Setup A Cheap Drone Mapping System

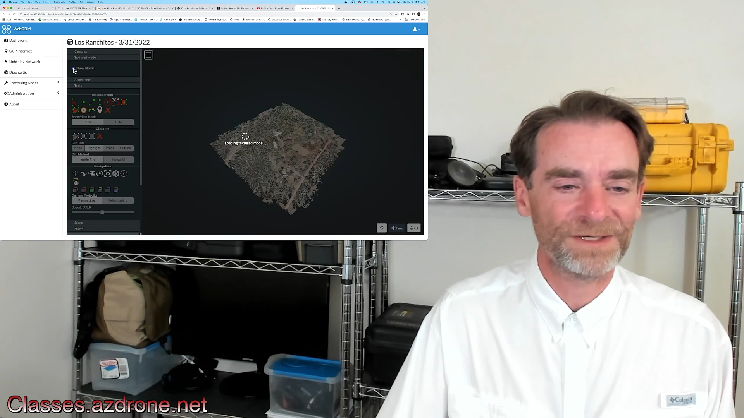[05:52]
We can do our textured model. Once again, all on this Mac Mini M1. So this machine was just purchased to do video and create like this video that you're seeing right here. But what I've found, fortunately, is that it can be used for a lot more. And if you're just doing small models, just learning about models, this is a great way to start in. So now we're looking at the 3D model of the same Ranch property as well.